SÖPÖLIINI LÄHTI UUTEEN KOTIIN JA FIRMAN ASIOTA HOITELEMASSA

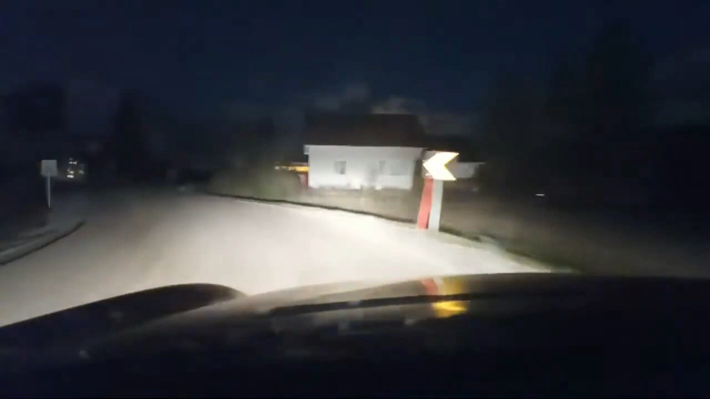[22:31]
Niin Niin Näytti ihan siltä kun ois juna tullu Mutta Se on vaan Mutta Aina kun tollaselle kiskolle menet Jos sieltä jotain näkyy valoa sieltä päin Niin suosittelen että ei kannata mennä sinne kiskoille Toi näytti muuten ihan siltä kun se ois ollut juna Ja sit kun mä oisin katselemaan siinä tarkemmin Niin näytti siltä että se ois ollut joku työkone Mutta tota Ei se sitten ollutkaan